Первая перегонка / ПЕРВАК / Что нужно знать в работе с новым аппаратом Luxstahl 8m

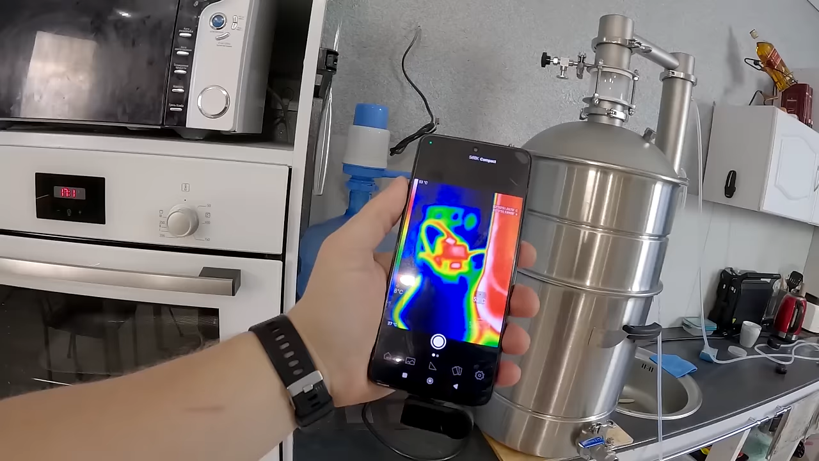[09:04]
Так, это у меня нагрета система. Это у меня сам куб.
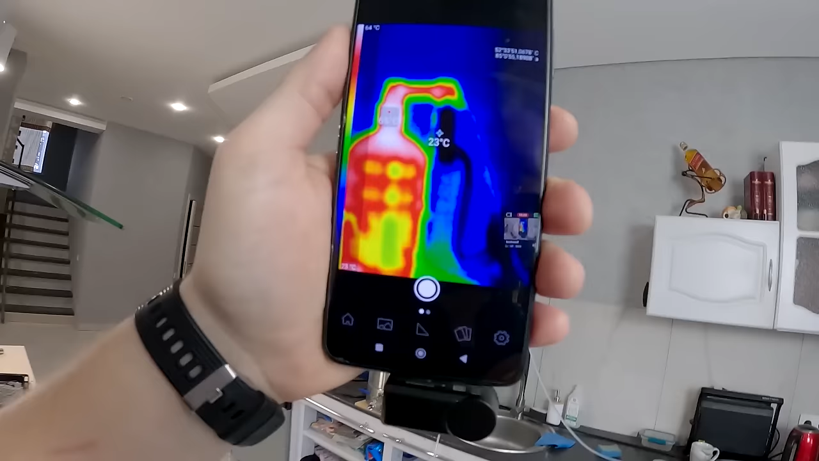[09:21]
On screen: spot 23°C
Мне интересует проводка. Что у нас с проводкой?
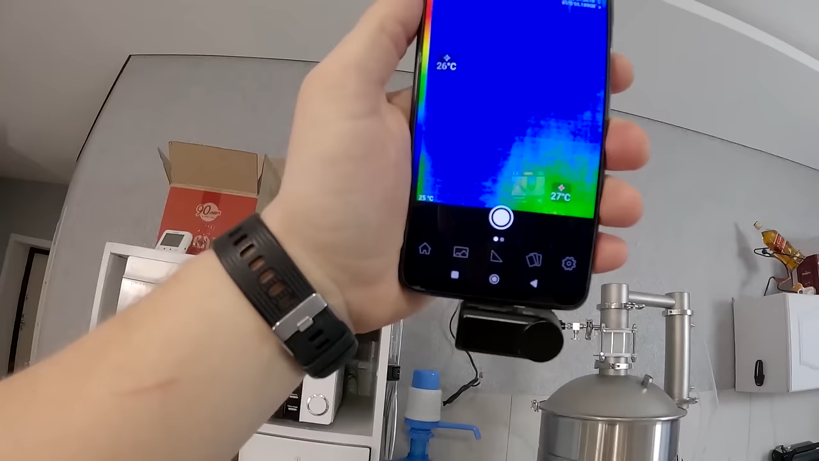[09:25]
On screen: scale bottom 25°C
Вот там у меня тепло.
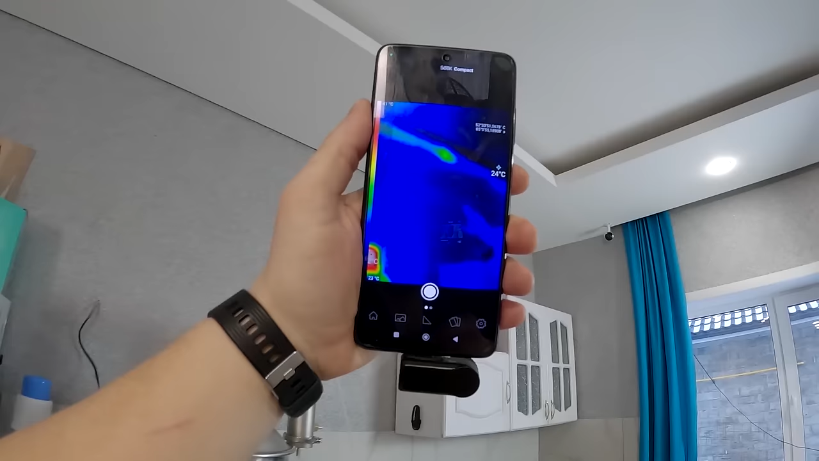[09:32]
On screen: spot 24°C
Вот тут сейчас тепло. Не сильно тепло, но тепло.
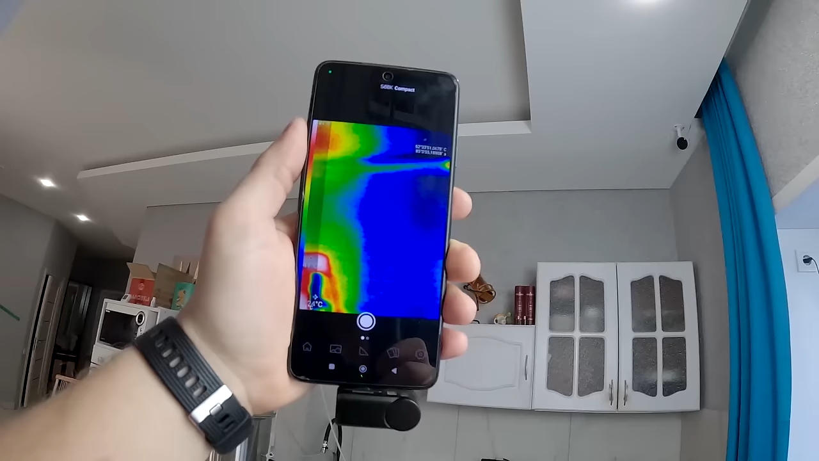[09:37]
Нагрелось.
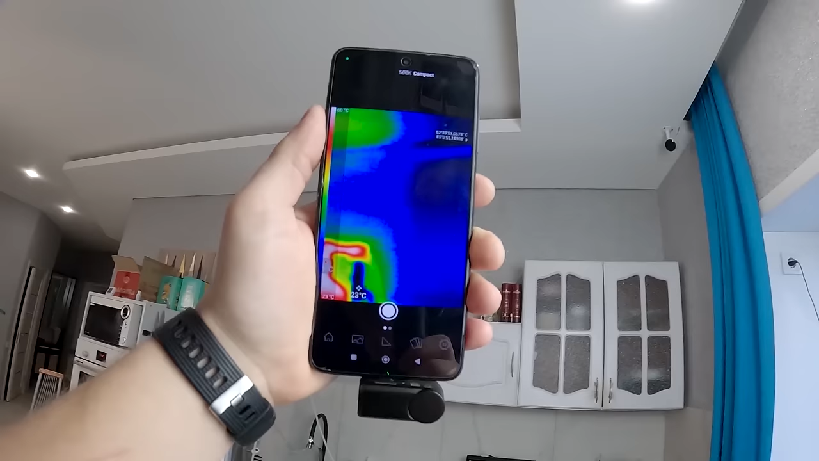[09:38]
Там у меня просто коробка находится. Распаячная. В ней сейчас 28 градусов. Смеркалось. Время уже почти 8 часов.